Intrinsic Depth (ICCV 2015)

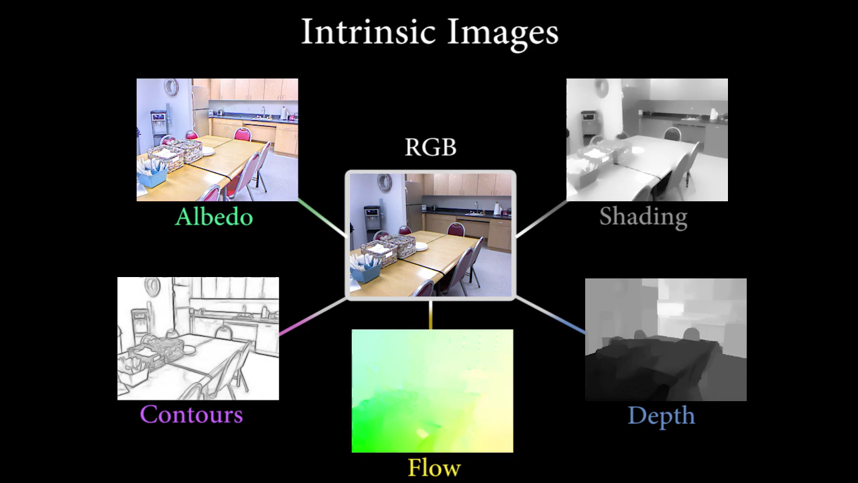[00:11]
albedo, surface boundaries and optical flow. It is a long-standing hypothesis that these fundamental scene properties provide a foundation for scene interpretation.
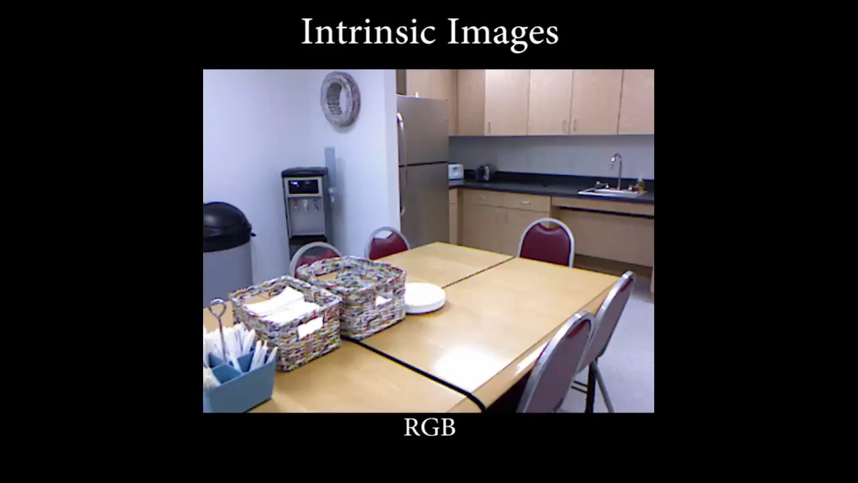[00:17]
While recent work has focused on estimating surface reflectance and shading, the original hypothesis of Barrow and Tenenbaum was that all these image-based representations should be estimated together,
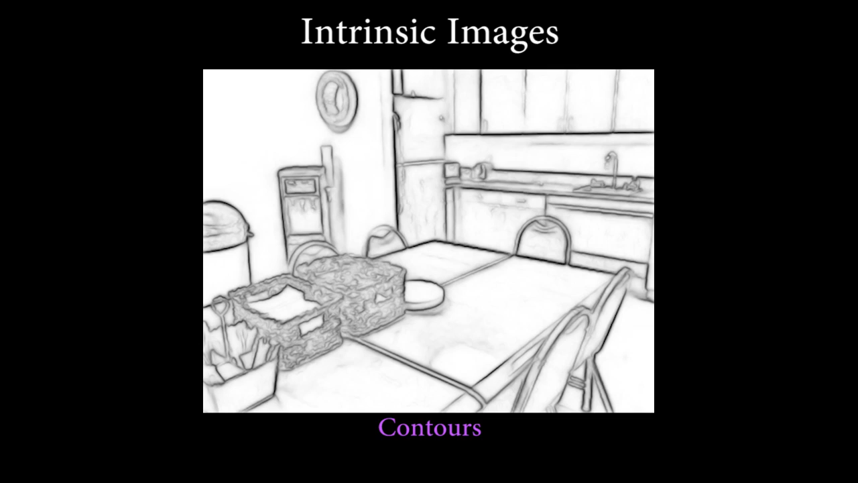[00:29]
synergistically exploiting consistency between them.
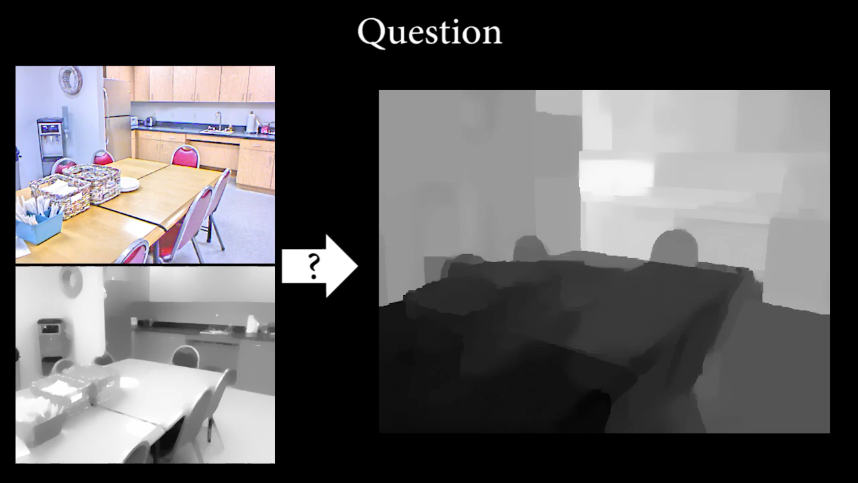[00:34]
Here, we test the specific hypothesis that the extraction of shading and albedo improves the estimation of depth. We build upon a recent example-based depth estimation method called depth transfer.
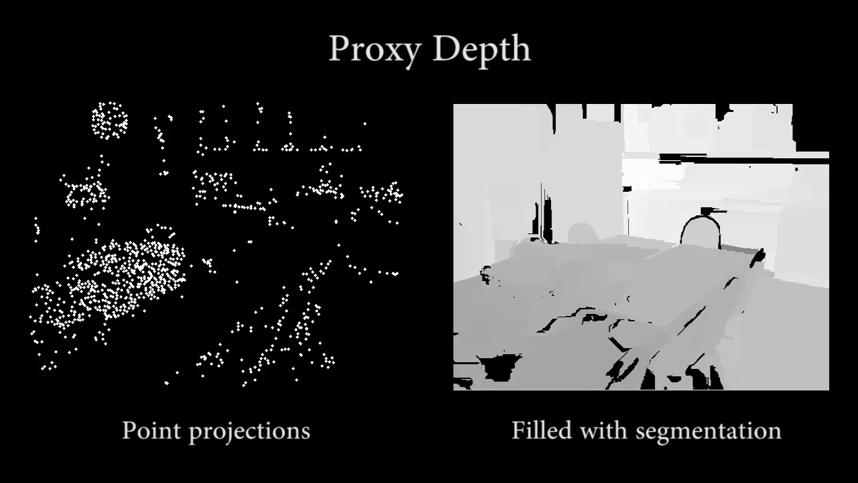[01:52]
These maps are neither dense nor consistent over time. We regularize the estimated depth using the contours and proxy maps. Optical flow temporarily links them during optimization.
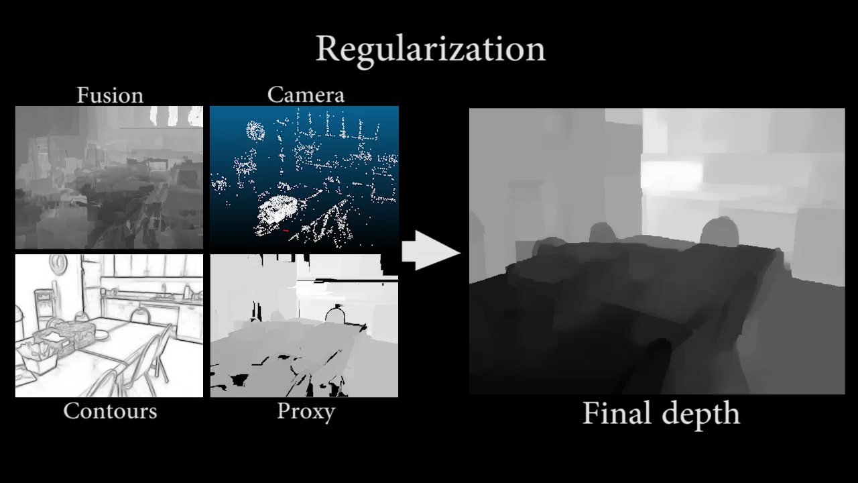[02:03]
Finally, we obtain accurate, coherent and dense depth maps over time that preserve strong surface discontinuities. This indoor scene with various objects is captured by a moving camera.
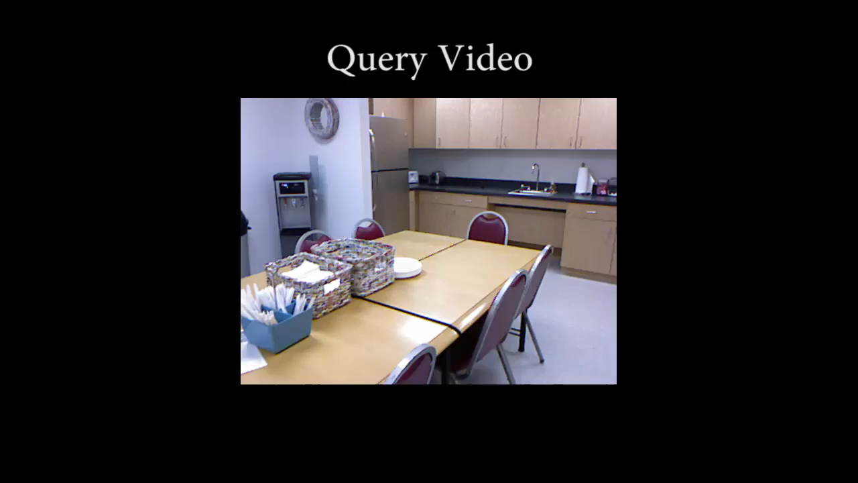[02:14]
We extract intrinsic images and use them synergistically for depth estimation.
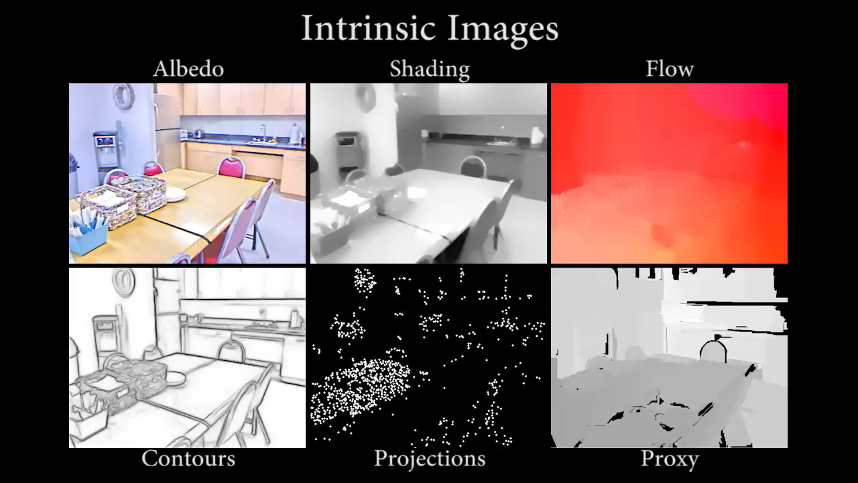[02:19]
The baseline depth transfer method, on the left, estimates over-smooth and inaccurate depth. Our method, in the middle, estimates dense depth values preserving strong surface boundaries, similar to the ground truth.
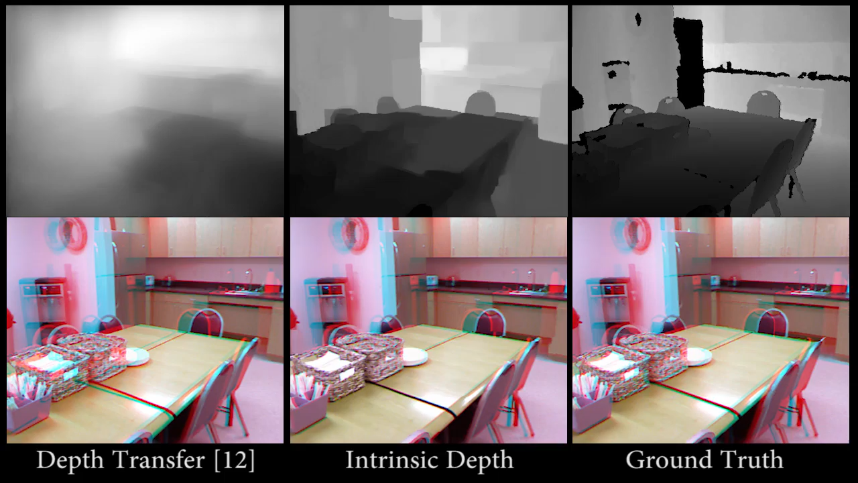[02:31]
The fully metric method performs overall well, but the area at the bottom center shows large depth errors. Please use red and cyan stereo glasses for evaluating the anaglyph conversion. In this example, the viewer passes through a door to a room beyond that is clearly at a distinct depth.
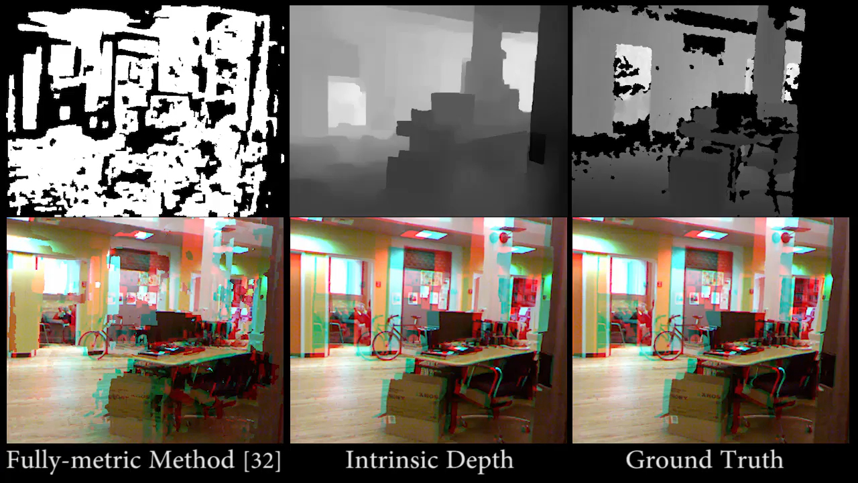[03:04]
The baseline method misses the shape of most desks.
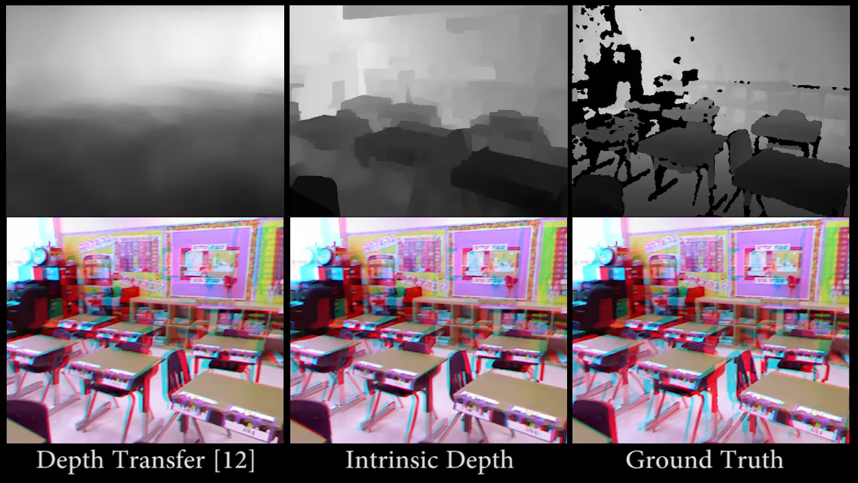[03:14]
Our depth map captures shape and depth of those desks precisely, so that the objects pop out significantly. The fully metric method assigns very little depth variation over the nearby area.
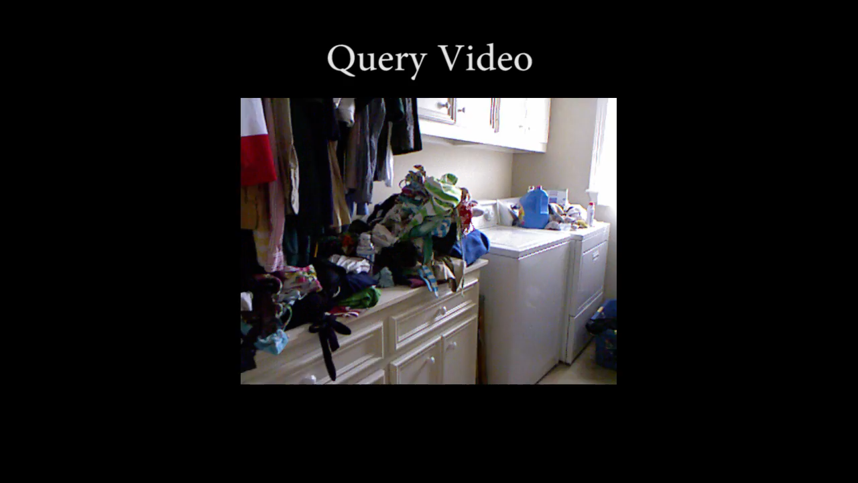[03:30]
In this example, the depth of the pile of laundry is challenging to recover, due to its irregular and complex shape. Depth transfer mistakenly estimates the laundry to be far from the camera.
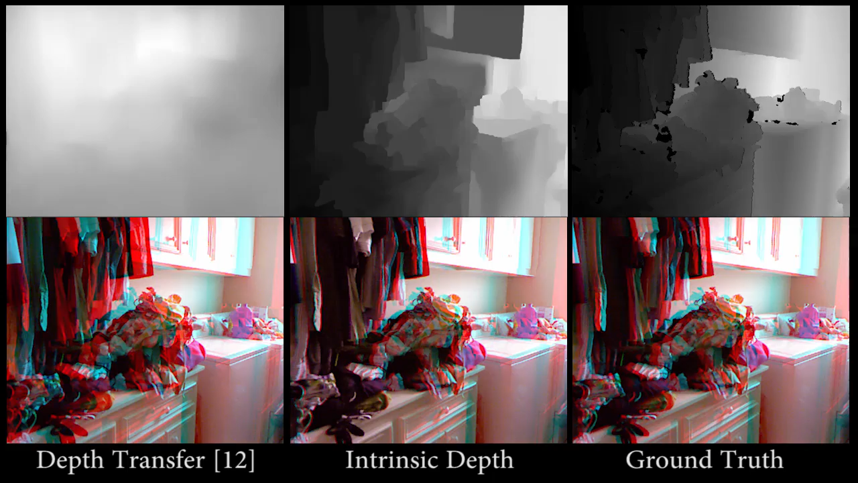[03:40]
Intrinsic depth correctly estimates this region with clear boundaries.
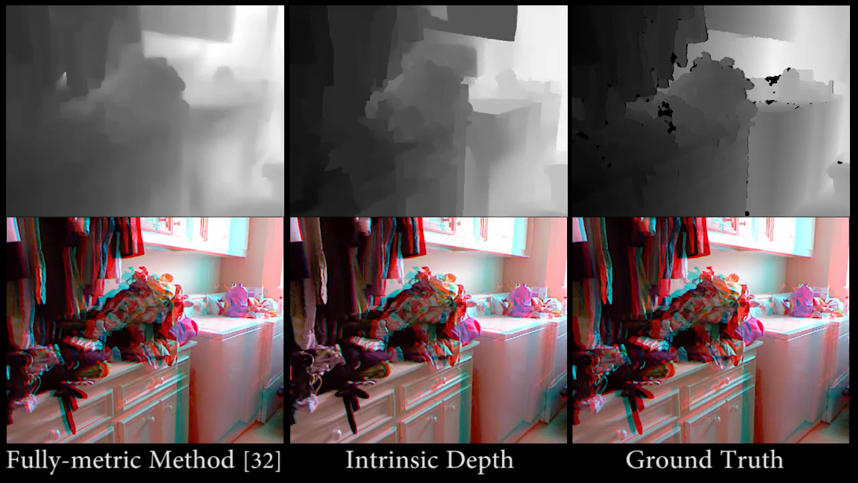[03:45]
The fully metric method performs well, but some areas on the top show large depth errors.